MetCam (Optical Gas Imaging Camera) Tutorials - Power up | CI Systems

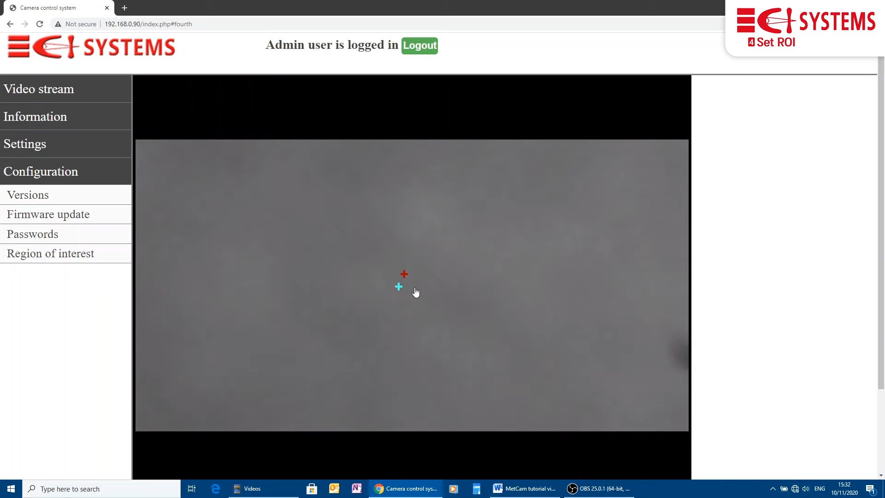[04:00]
We click on the image to move a white cross. Once we are happy with the location, we press the set ROI button and the white cross turns red.
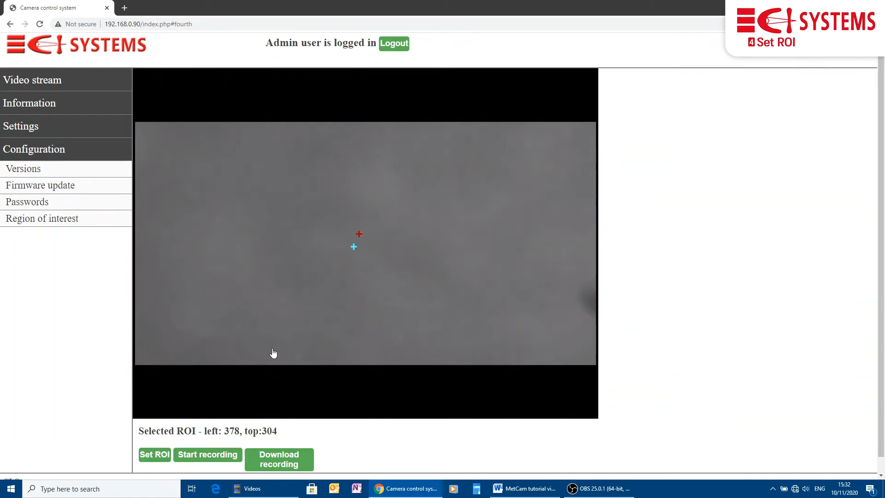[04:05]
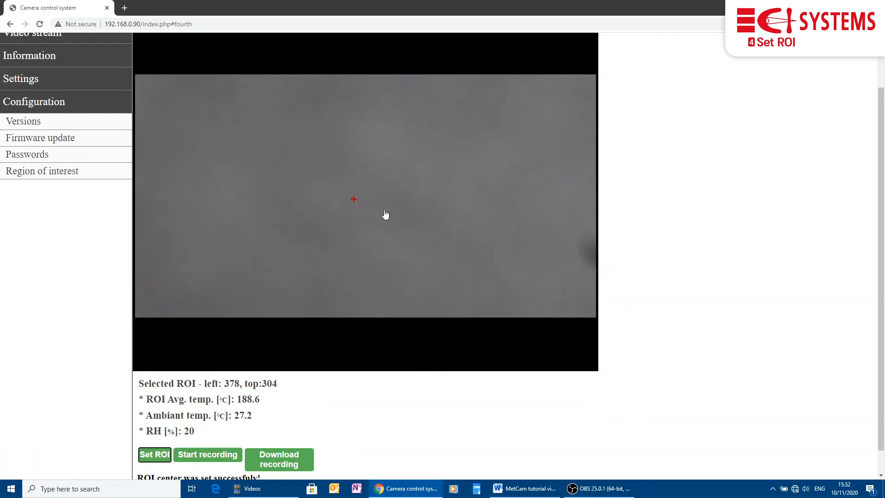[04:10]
It is advisable to select a man-made object close to the main monitored area. Once the time, distance and region of interest have been set, METCAM starts monitoring. If gas is detected, it will issue alarms through the 420 mA interface just like any other gas detector. To take full advantage of METCAM's capabilities, we should connect it to site network infrastructure and stream
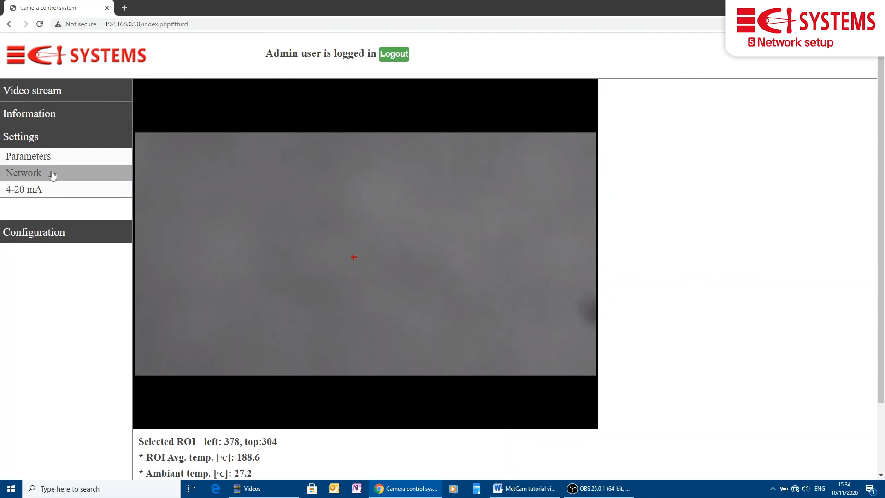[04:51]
the video information to an Onviv client or a VMS system. To do this, we configure METCAM to use a dynamic IP. We go to the Network tab. At the top, we see details of the current connection.